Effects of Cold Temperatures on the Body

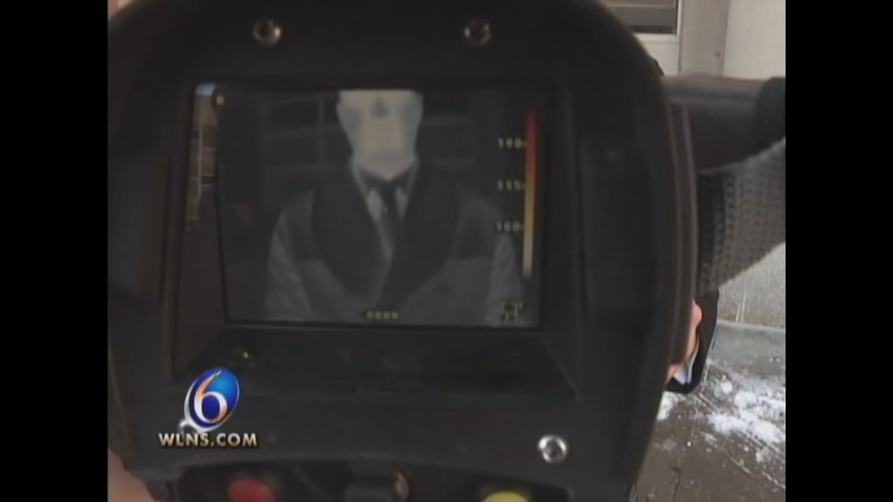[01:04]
Now, the whiter areas here through these thermal images are where I've stayed warm, but the darker areas like my fingertips, my ears, and my nose are where I've already lost a significant amount of body heat.